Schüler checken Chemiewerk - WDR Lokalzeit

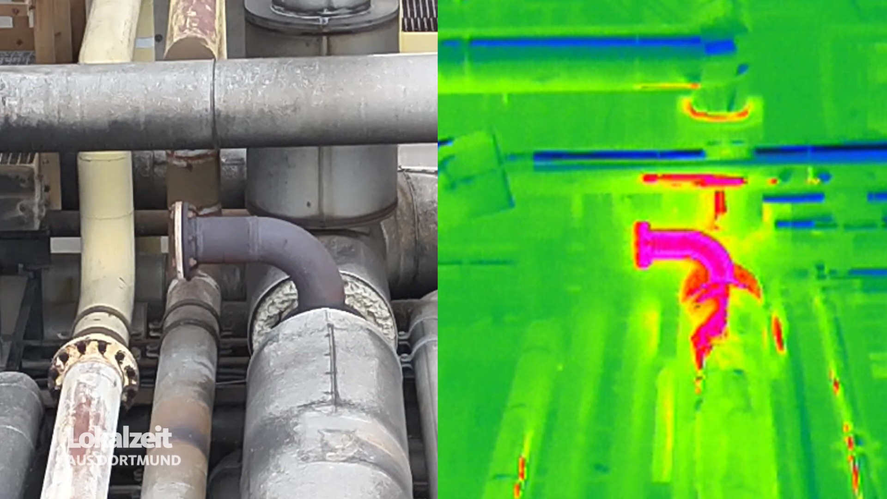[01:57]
Teilweise misst die Wärmebildkamera Temperaturen von über 200 Grad.
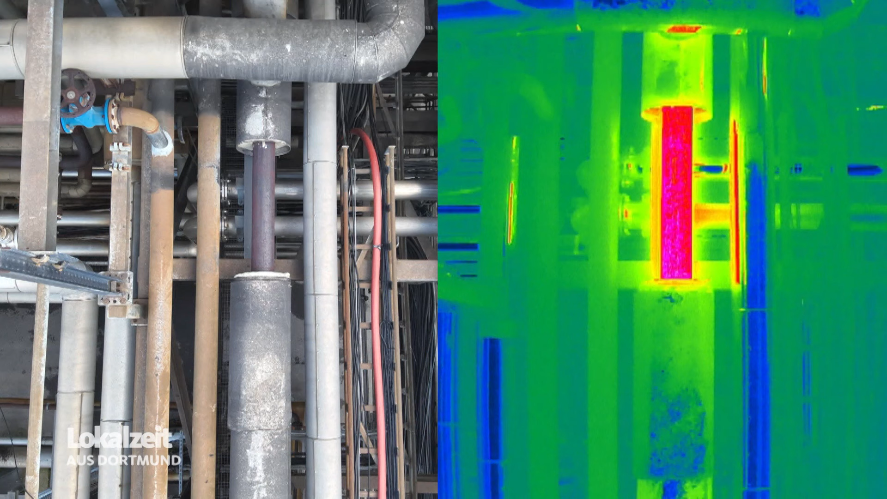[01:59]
Viel Einsparpotenzial für das Chemiewerk also,
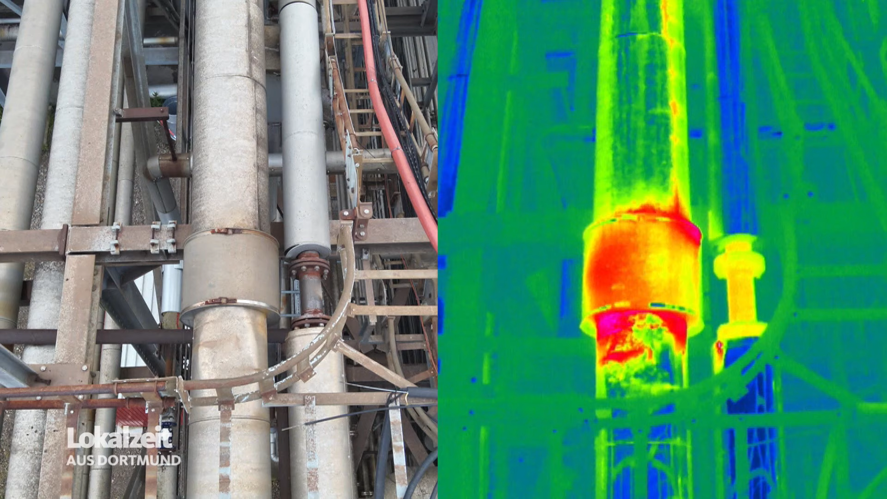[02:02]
aber dafür müssen die Daten noch mit einer speziellen Software ausgewertet werden.